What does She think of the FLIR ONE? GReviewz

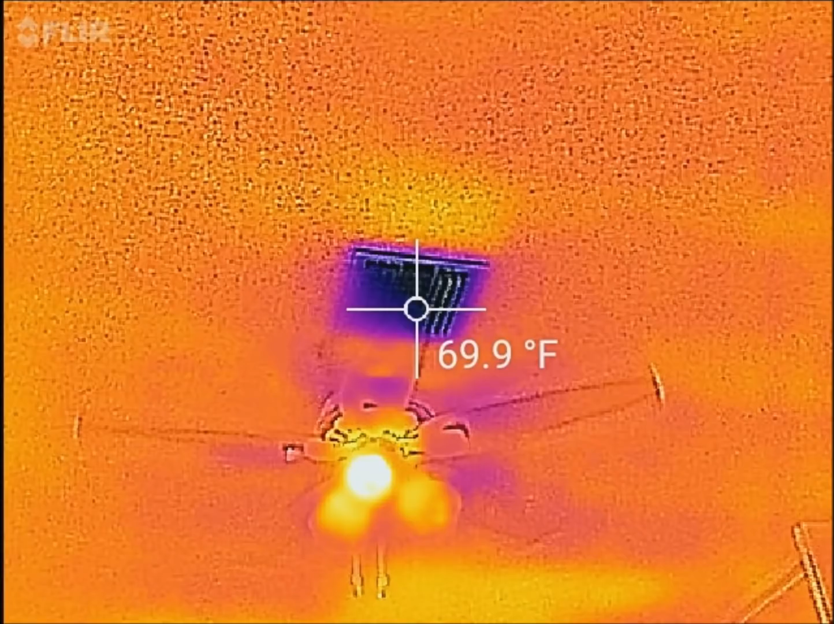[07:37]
On screen: spot 69.9°F
this is a picture of a ac vent with the ac on you can see some hot spots in my roof
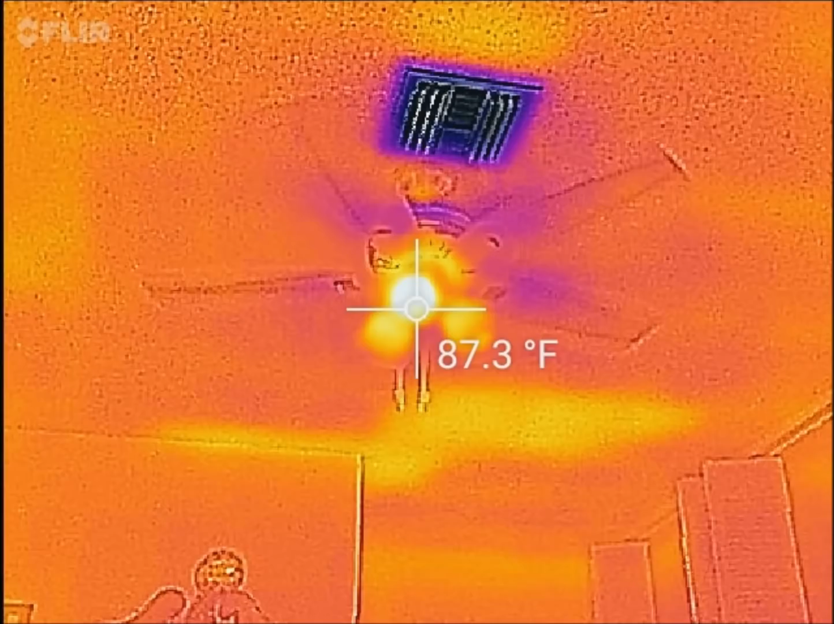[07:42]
On screen: spot 87.3°F
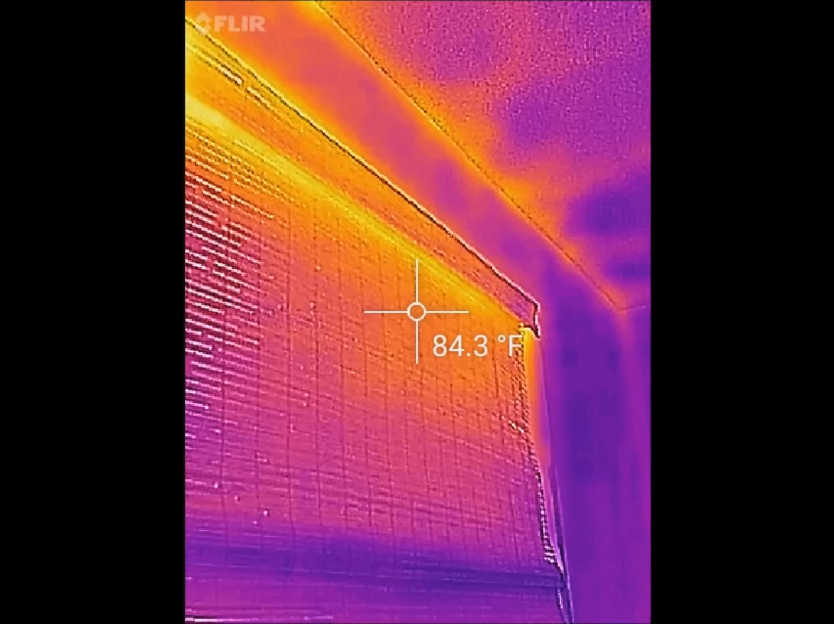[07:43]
On screen: spot 84.3°F
this is just the top of a window you can see it's hot at the
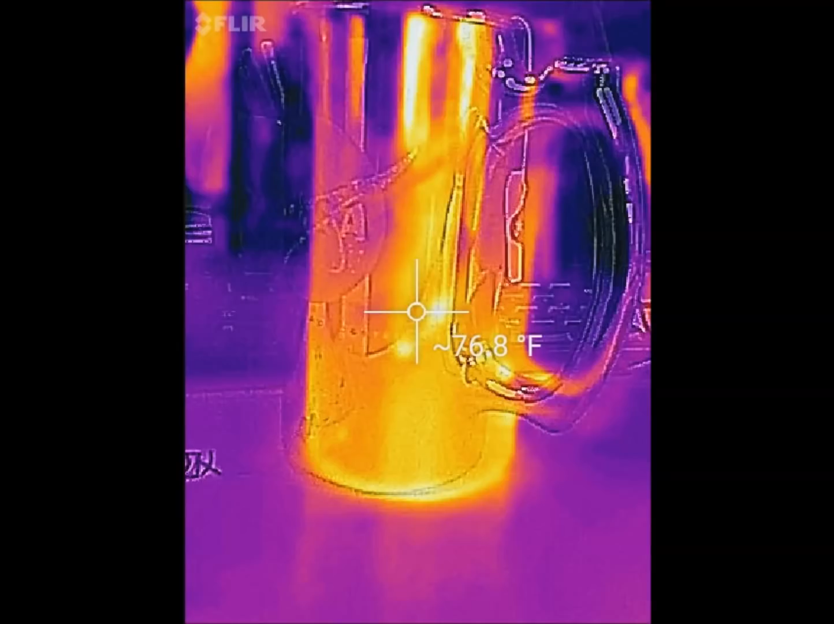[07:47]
On screen: spot 76.8°F
top mug with coffee hot coffee in it back
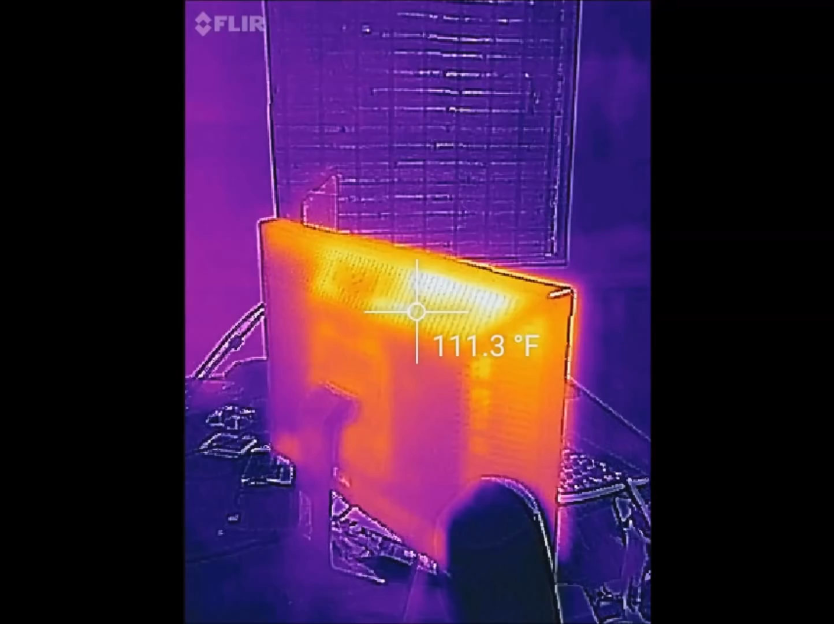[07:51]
On screen: spot 111.3°F
of my monitor with the back light this is
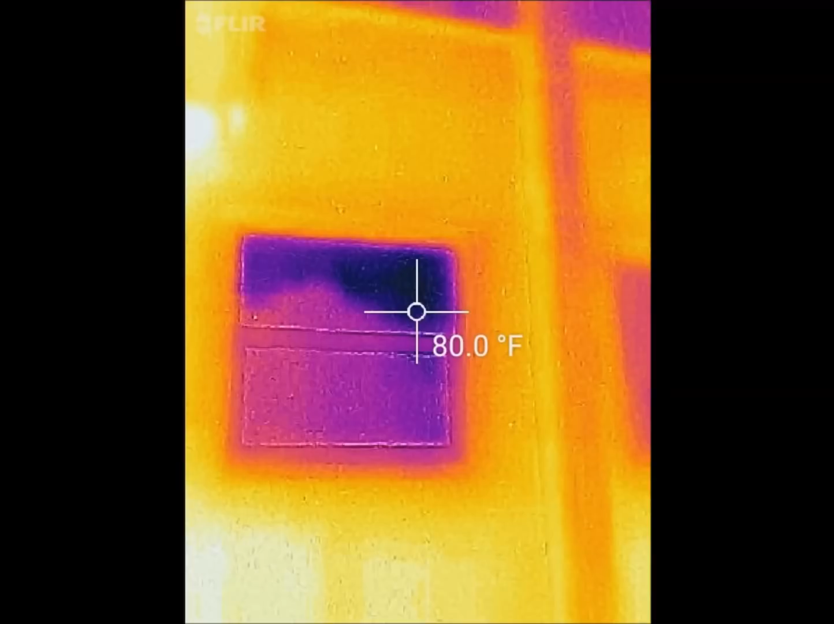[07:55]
On screen: spot 80.0°F
a window from the outside my house is hot the window
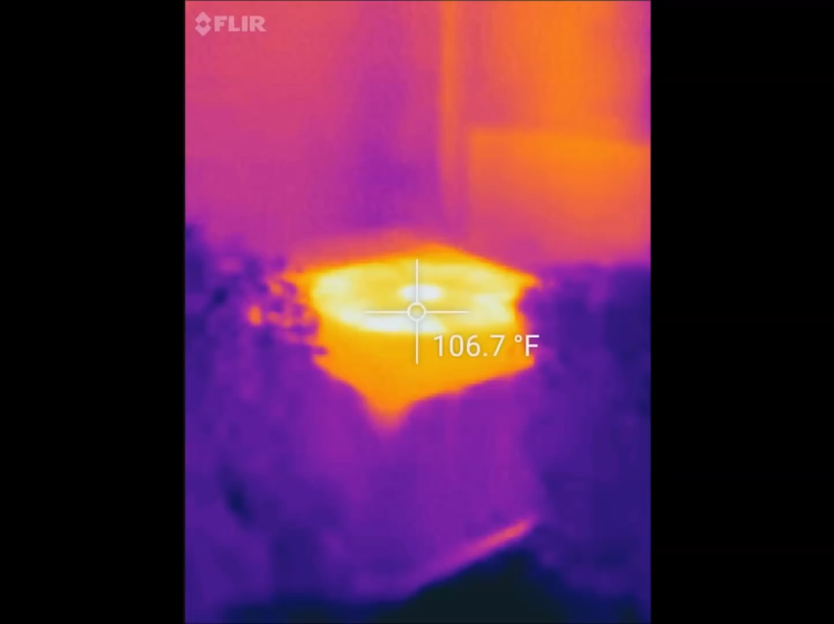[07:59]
On screen: spot 106.7°F
is cold from the ac my window my ac is working overtime
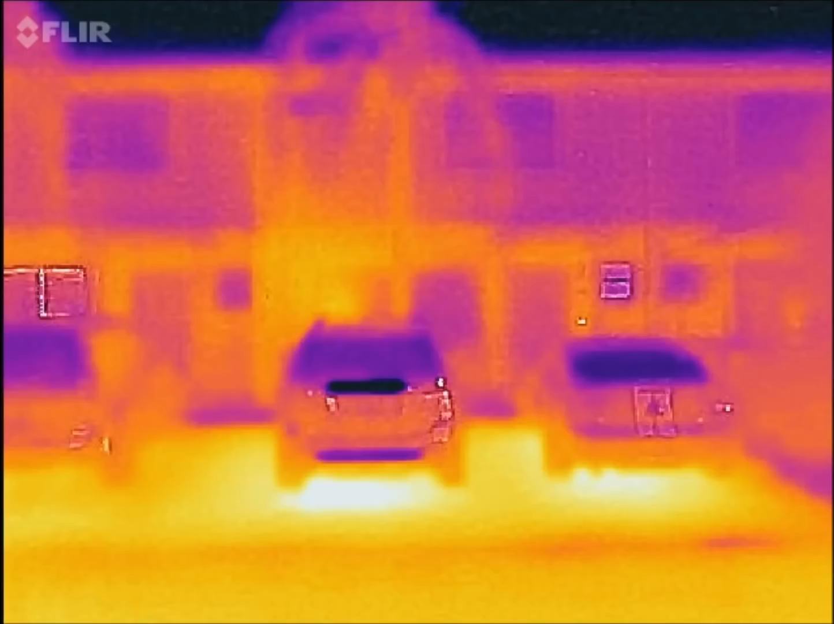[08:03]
here road is hot cars are cold
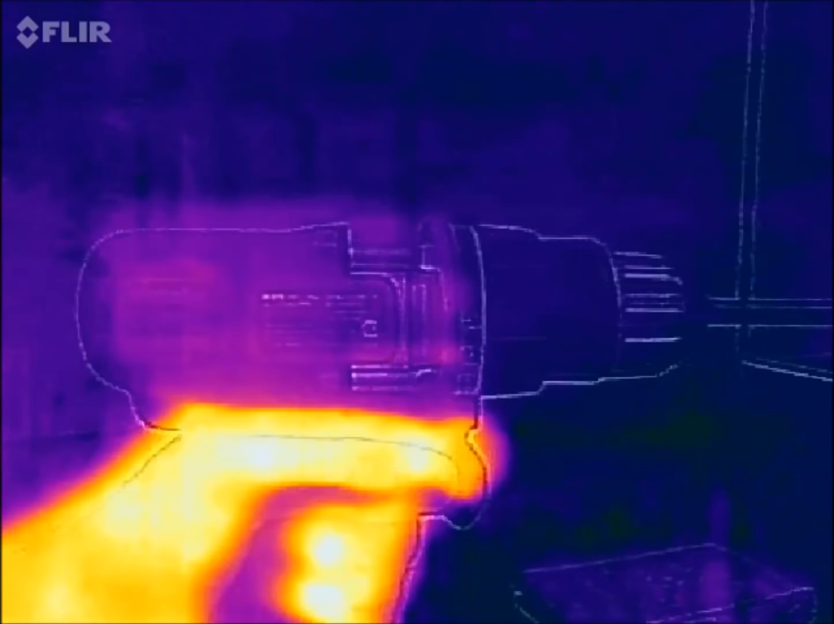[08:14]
this is just me uh revving up the power drill
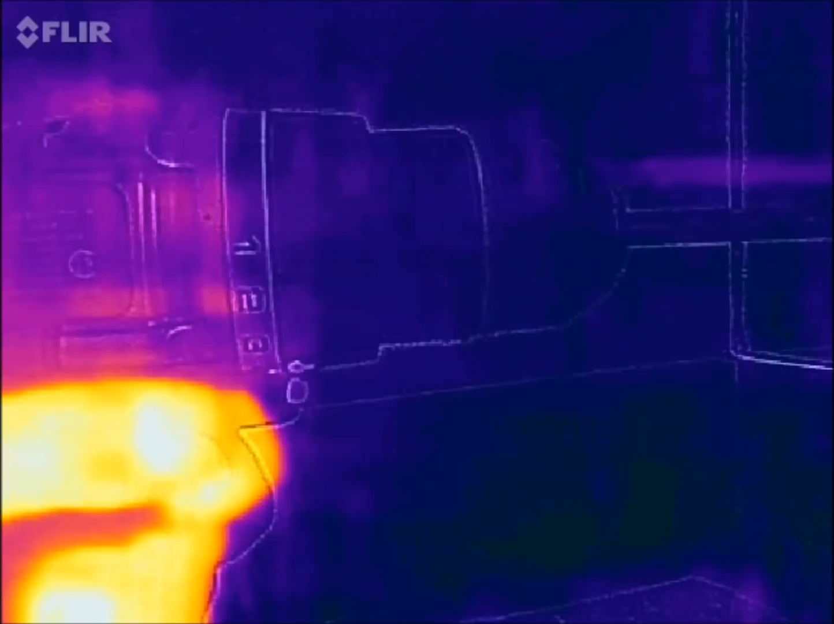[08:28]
and you can actually start to see the transmission also
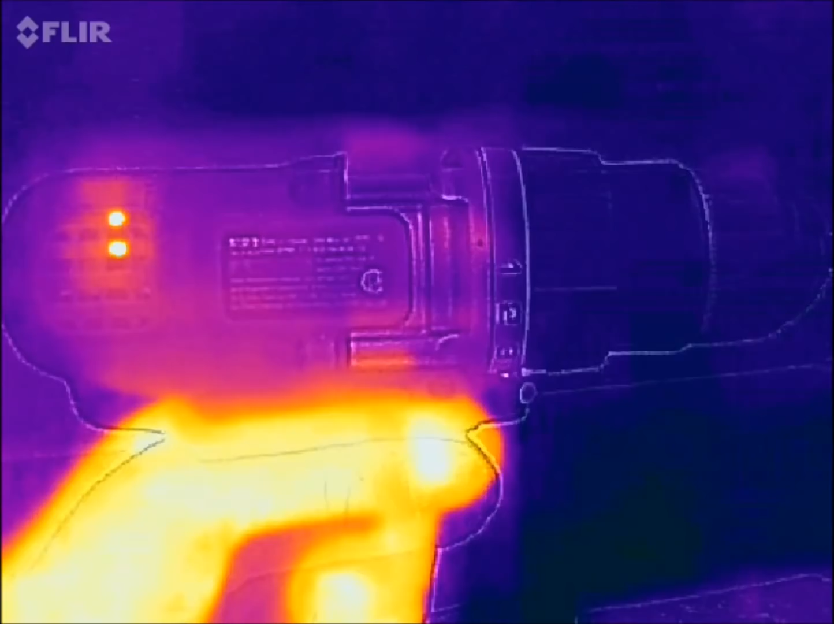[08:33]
warming up slightly
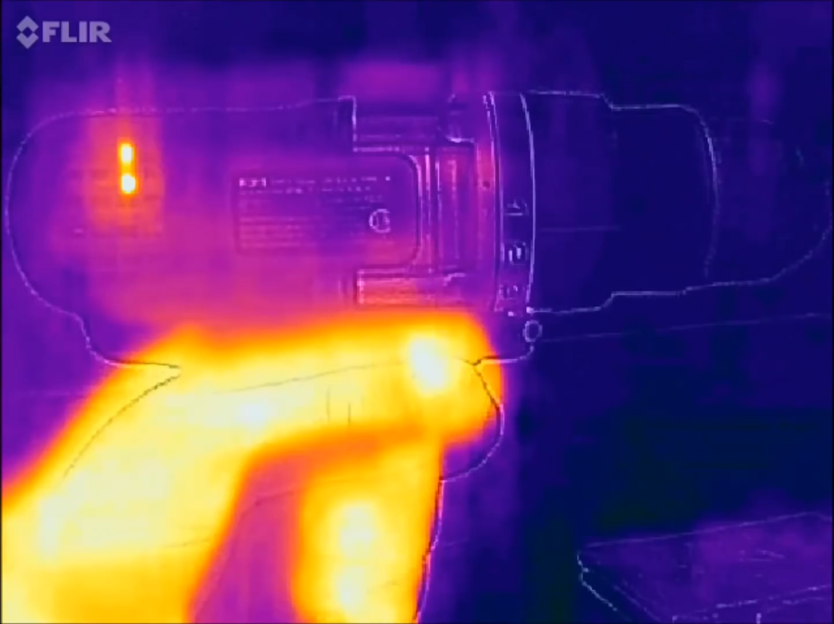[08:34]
if i was actually using it it would get a lot hotter
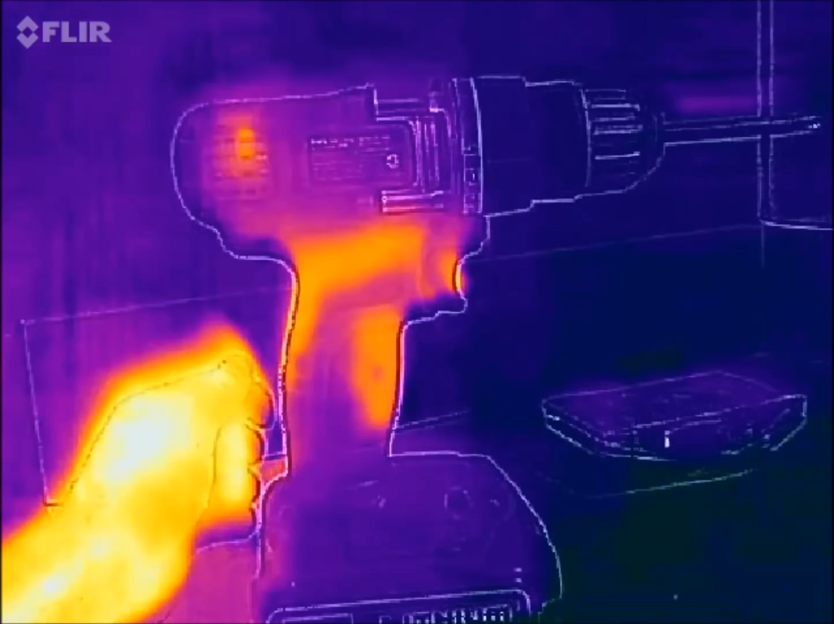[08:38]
but it was actually pretty cool is when you see when i let go of the thing
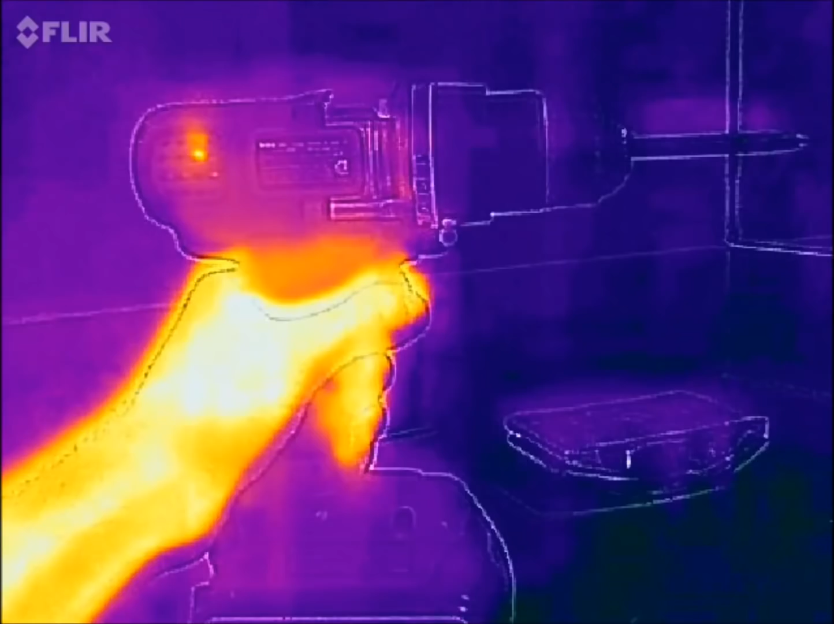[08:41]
you can see where my heat
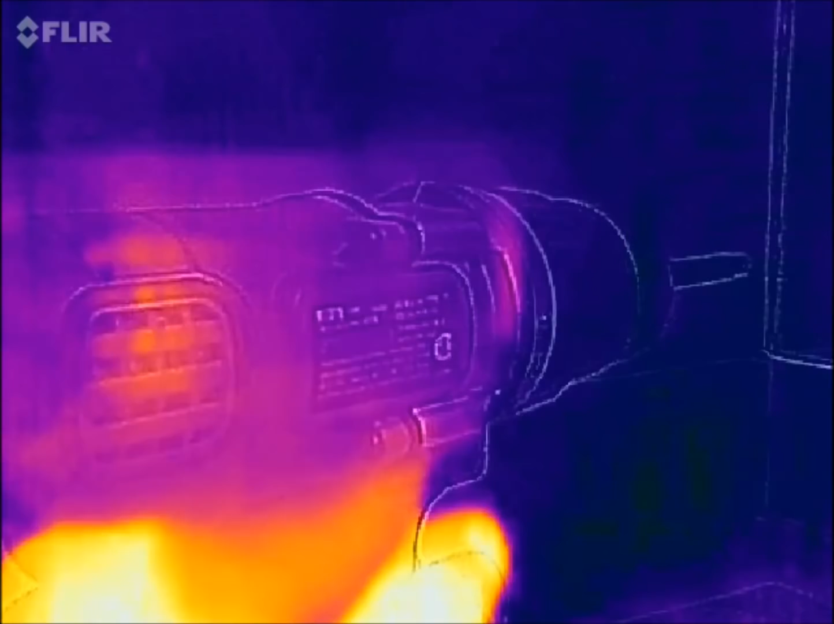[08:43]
from my hand
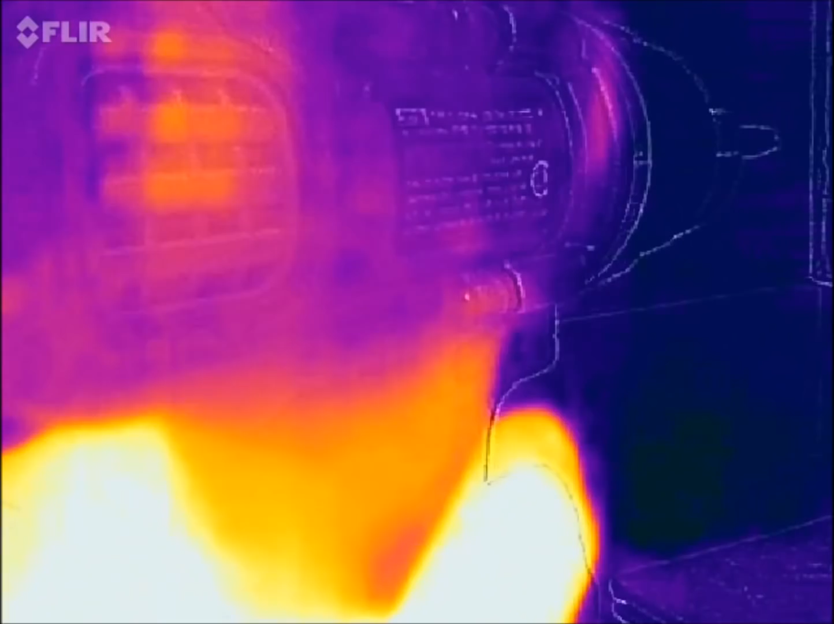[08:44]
was it's actually heating up the handle as well